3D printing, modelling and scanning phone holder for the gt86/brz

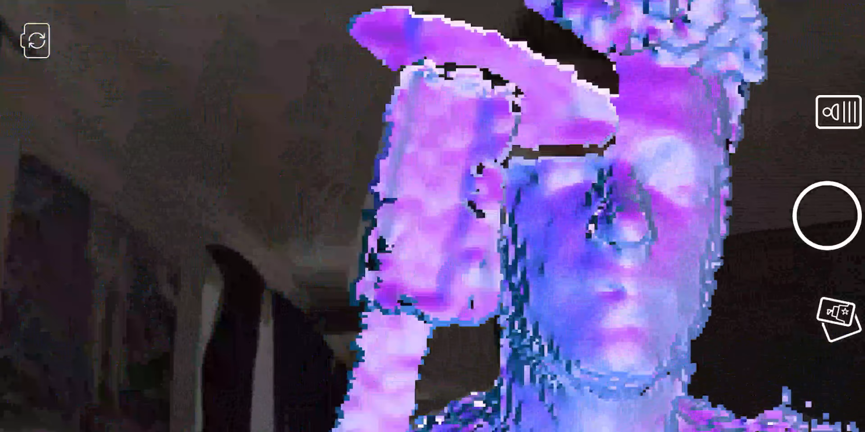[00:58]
It should be pretty easy. But I'm going to model it.
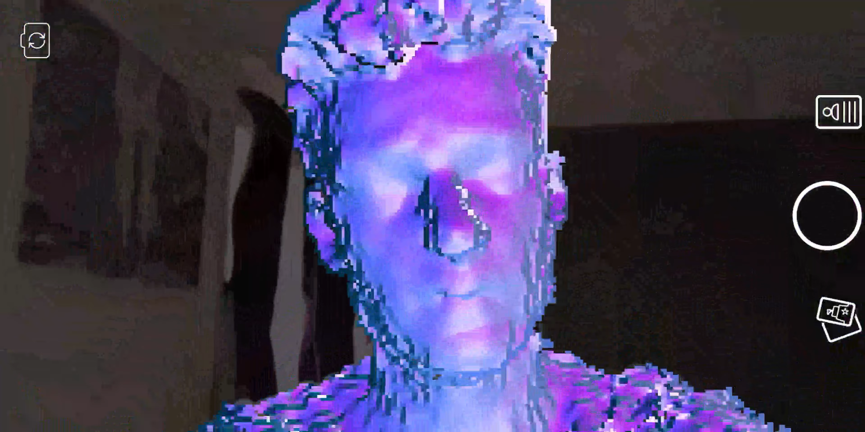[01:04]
So what I'm going to do to model it is I'm going to use, as you can see, I'm a bit blue at the moment. I'm like blue double D double die. I'm basically, I'm super blue at the moment.
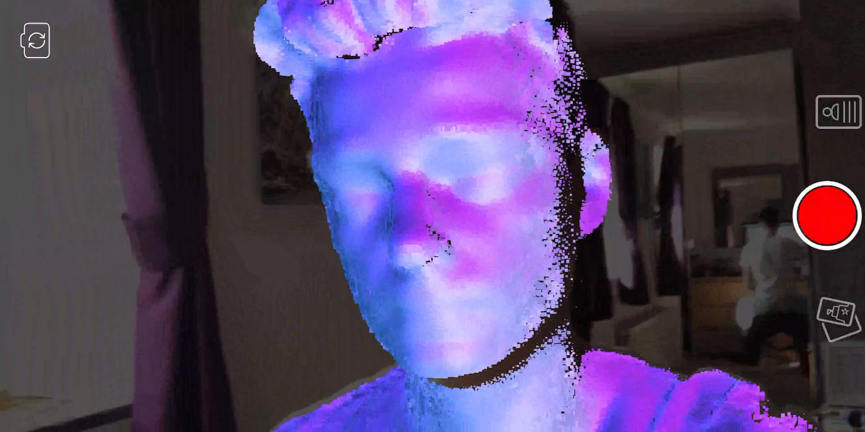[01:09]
So what I'm going to do is I'm going to use this software to basically model what I'm looking at.
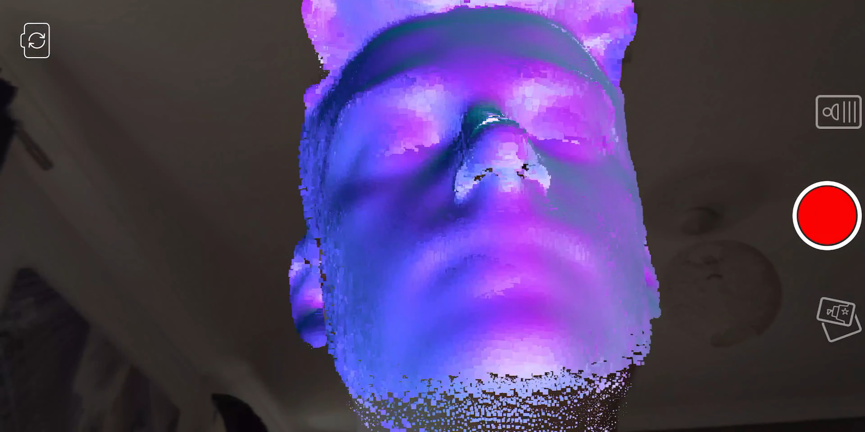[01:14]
So I should be able to draw it up easier when I'm 3D modeling it. I'll probably use Cura or something. Not Cura.
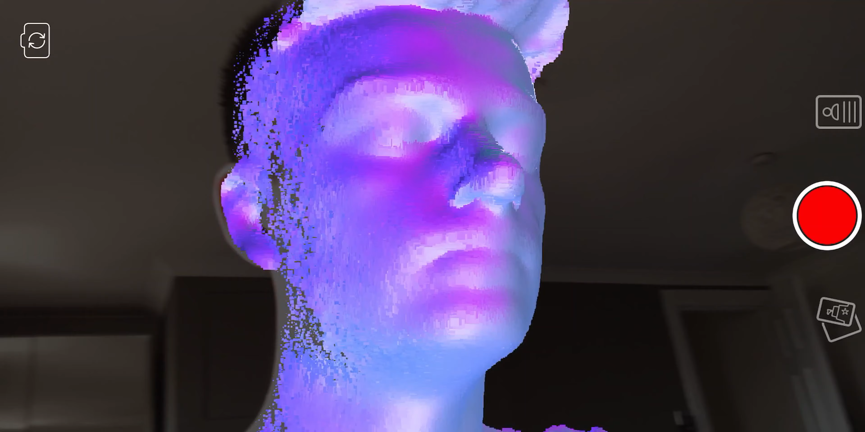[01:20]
I'll probably use some modeling software and model it up. But as you can see here, there's a little test. That's my face.